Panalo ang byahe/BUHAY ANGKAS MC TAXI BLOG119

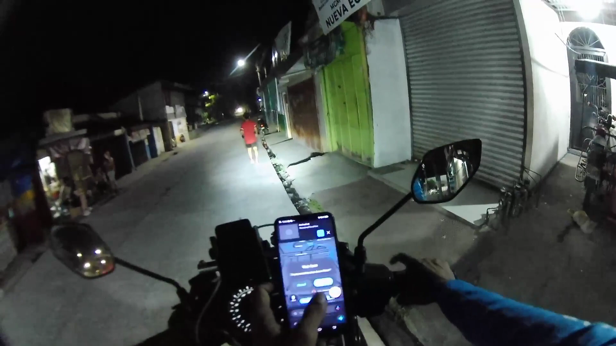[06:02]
dito na po tayo sa kanyang pick up location fix na po natin na nandito na po tayo
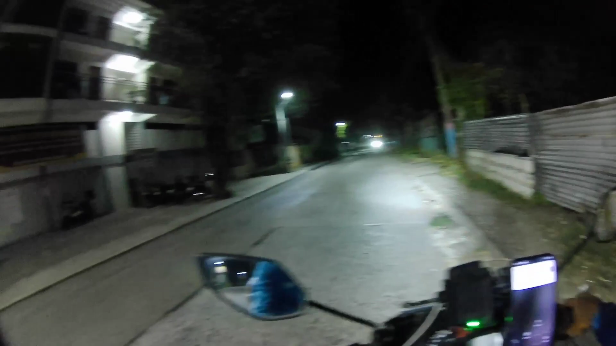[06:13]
sa unahan lang daw ah dito lang sa may banaba
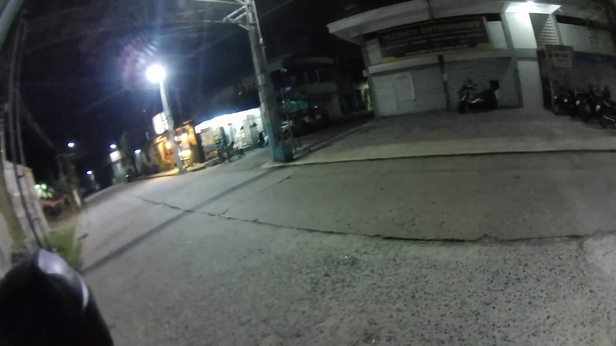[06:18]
sa may ano lang ito mama anong highway tapat sa may burger
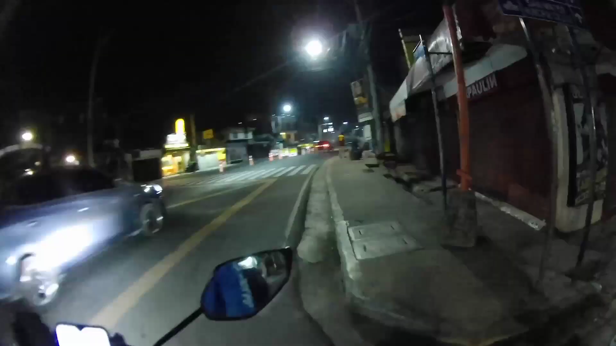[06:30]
oh sige po ok dito sa may tarpulin ok medyo matagal-tagal
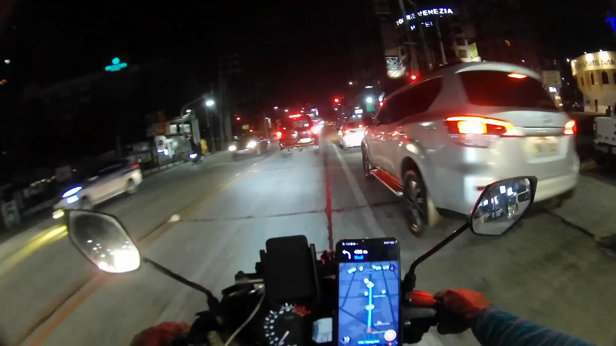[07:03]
ano ba yung darpulin nyo anong nakalagay po yun mam bayaluna bayaluna ah baka dito yun nasa timog na tayo eh